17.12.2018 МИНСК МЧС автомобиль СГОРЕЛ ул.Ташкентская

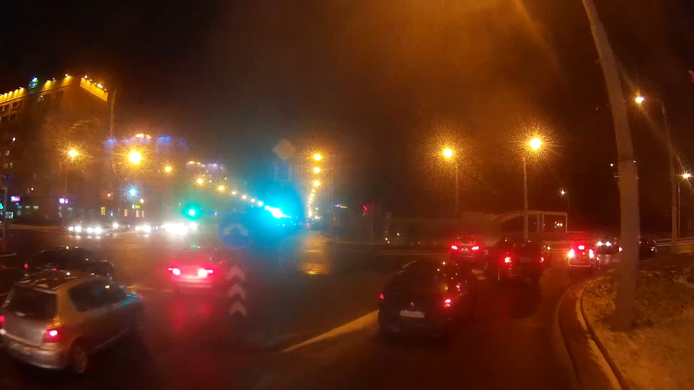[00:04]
трехметровый и 51. Все с твоей стороны. Все, все, вперед сейчас.
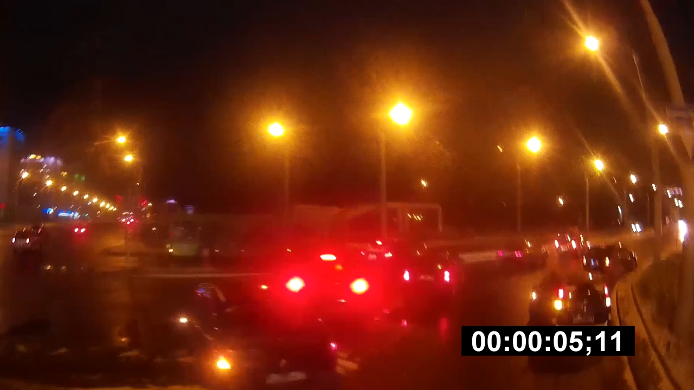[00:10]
Все с твоей стороны. Леша, что поспали, пол. Блядь, отъезжайте. Смотрите, второй в ряду здесь. Прикрывает. Все, стой, стоп, стоп, стоп, стоп, стоп.